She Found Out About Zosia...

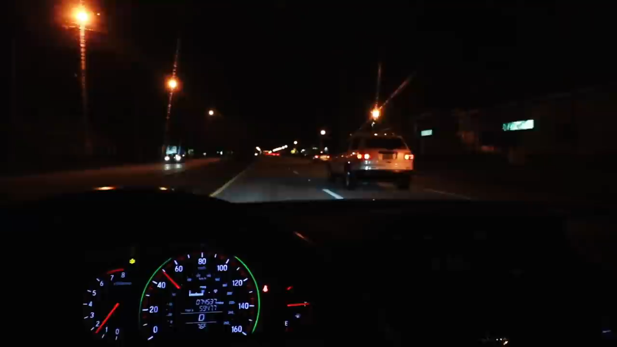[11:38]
that's crazy woo we are on the way home from getting some gas